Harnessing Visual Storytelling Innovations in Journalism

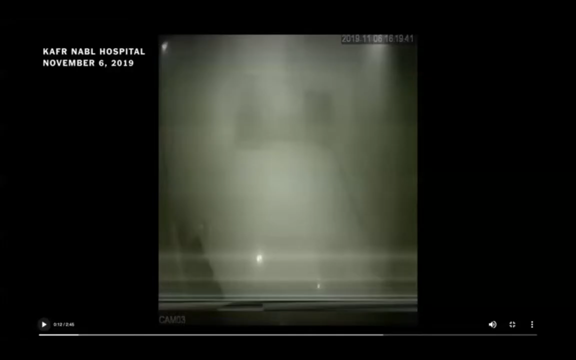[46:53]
Again, the timing of the videos was really important, because for the first time, we could, if we got our verification of the videos of those attacks right, we could relate what was going on the ground to what was going on in the skies. And that's what we did here with CCTV footage from inside.